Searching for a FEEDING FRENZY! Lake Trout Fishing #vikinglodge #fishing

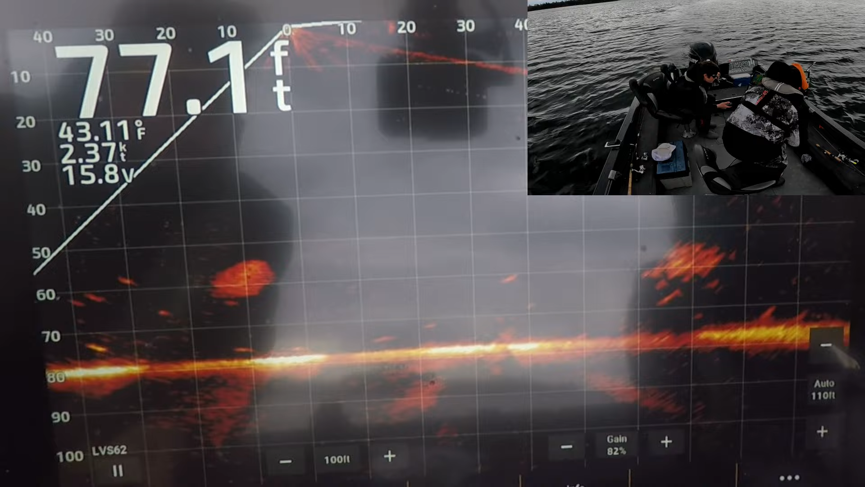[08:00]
On screen: depth 77.1 ft, water 43.11°F
around all day we definitely found activity here whether they're lake trout or not but there's piles and piles of bait fish here and that was something we were definitely lacking everywhere else man this is like the most life we've seen by far look at it all look at the 2d isn't that crazy yeah drive around the lake all day
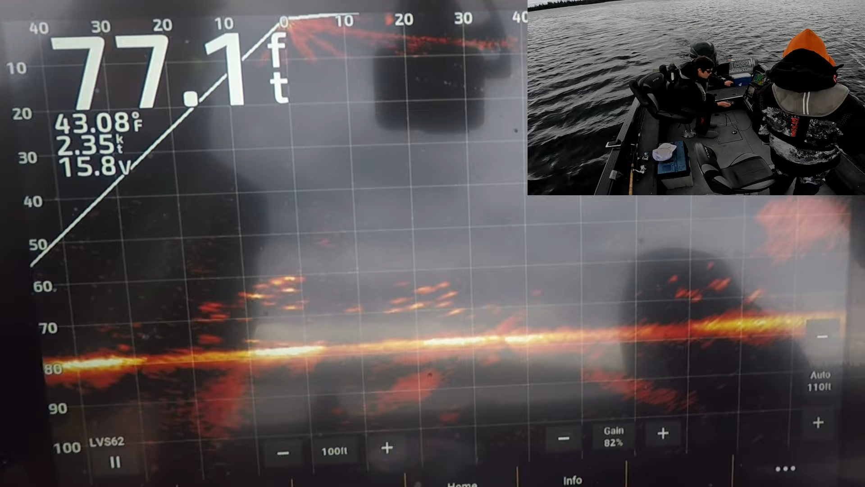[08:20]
On screen: depth 77.1 ft, water 43.08°F, speed 2.35 kn
like tons dude looks at this oh i'd say we found some fish ken
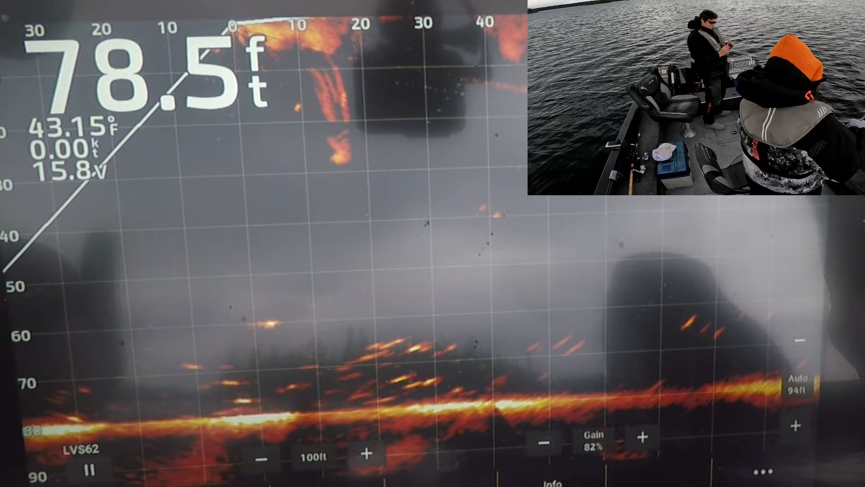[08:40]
On screen: depth 78.5 ft, water 43.15°F, speed 0.00 kn
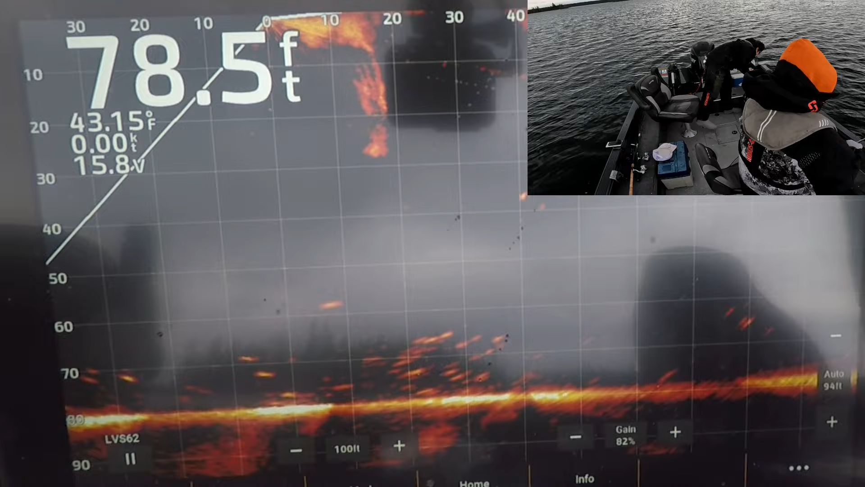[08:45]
On screen: depth 78.5 ft, water 43.15°F
i'm right at the boat literally right there it's a lake trout
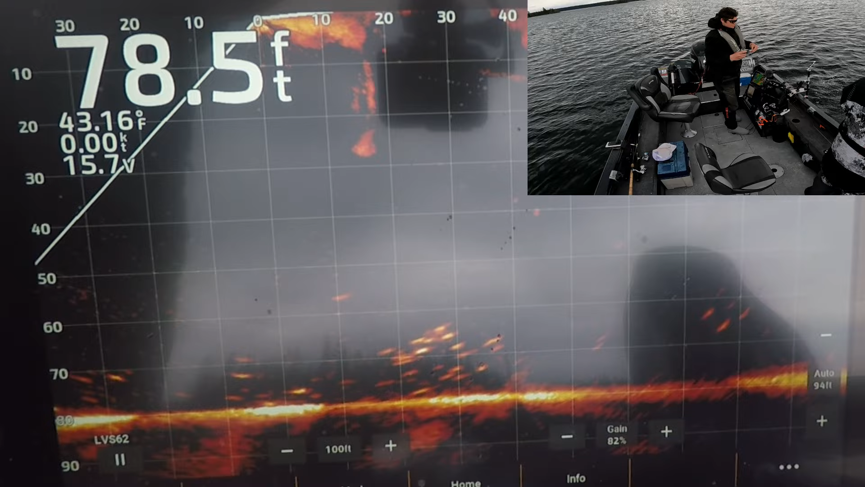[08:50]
On screen: depth 78.5 ft, water 43.16°F
dude how crazy is that though we drove literally all day looking around the whole like all the lake like
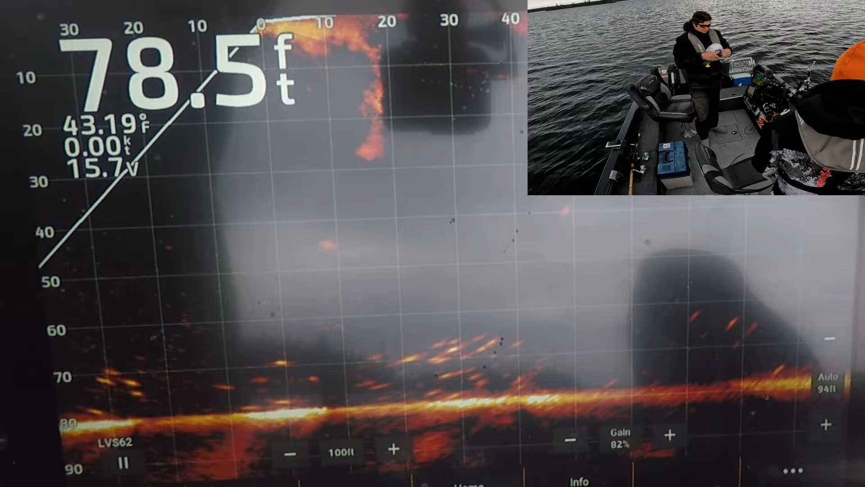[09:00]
On screen: depth 78.5 ft, water 43.19°F
everything i haven't even made it like 20 feet down yet got one another one
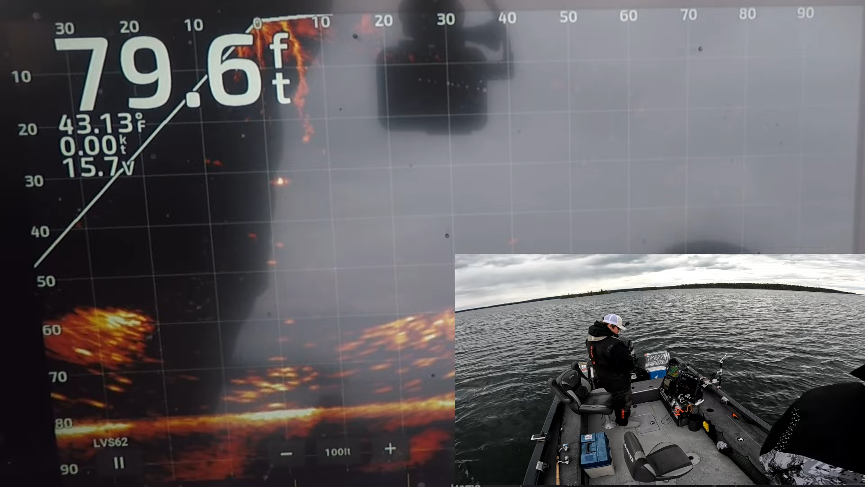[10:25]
On screen: depth 79.6 ft, water 43.13°F
seriously like there's literally just lake trout and bait fish everywhere here there we go dropped him drop it like it's hot baby
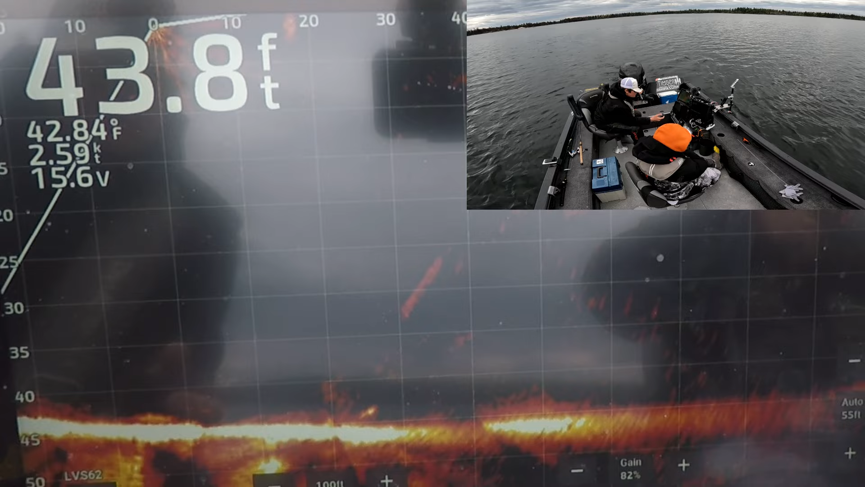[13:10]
On screen: depth 43.8 ft, water 42.84°F, speed 2.59 kn
two here let's try that just three here shallower water could be good
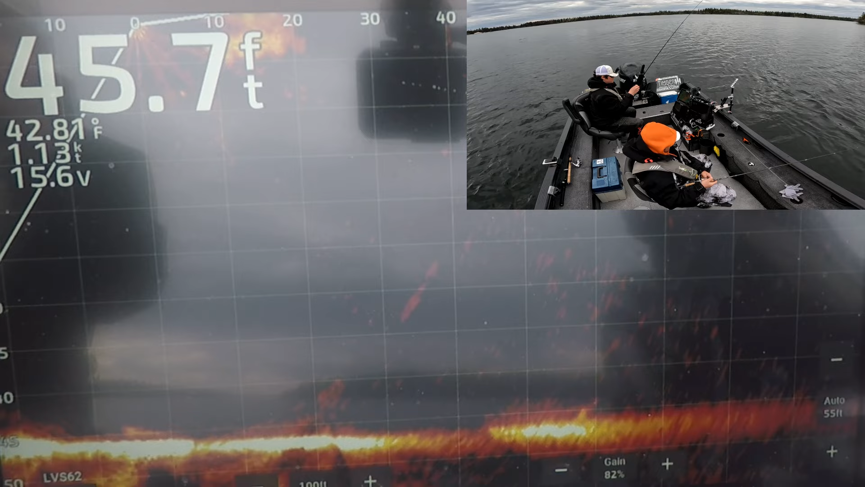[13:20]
On screen: depth 45.7 ft, water 42.81°F
oh that they're charging already dude dude dude look at them all man
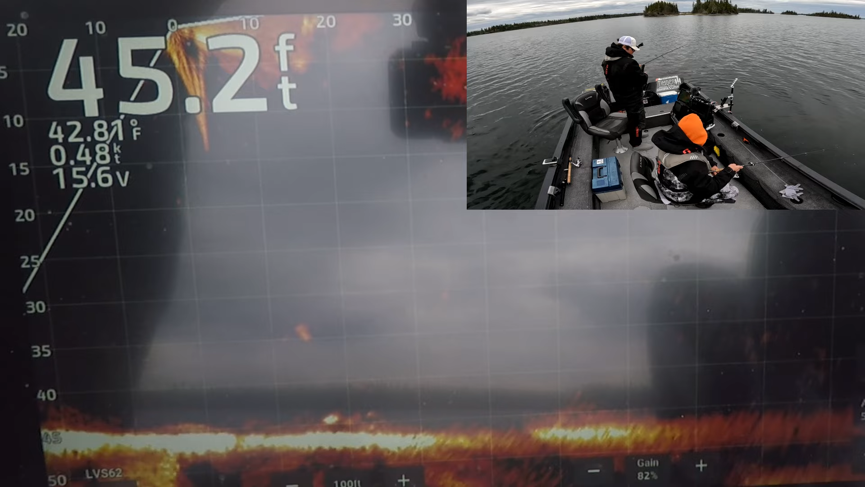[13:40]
On screen: depth 45.2 ft
dude look at them all down there man
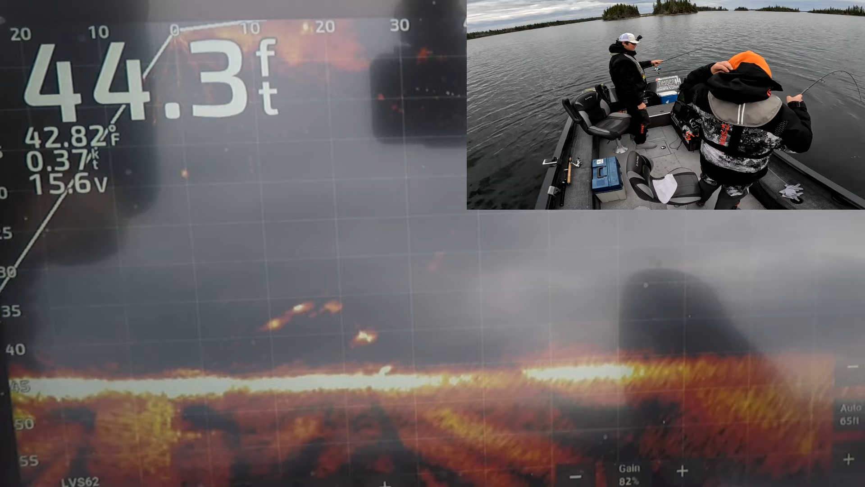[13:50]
On screen: depth 44.3 ft, water 42.82°F, speed 0.37 kn
literally just marked a couple and spot locked and then all of a sudden there's like a lot more than a couple oh dude there's like five coming out my jig right now boom